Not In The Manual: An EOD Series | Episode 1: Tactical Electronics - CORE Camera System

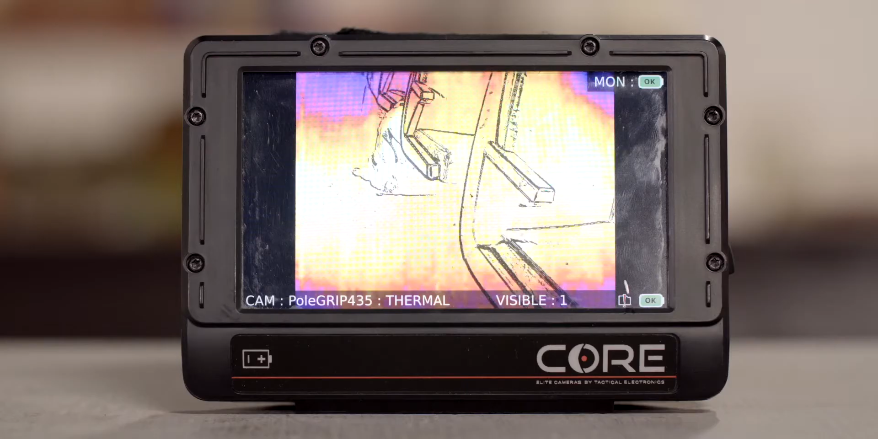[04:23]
The good thing about this thermal is it actually gives you an outline and then I can toggle back just from the pole camera itself.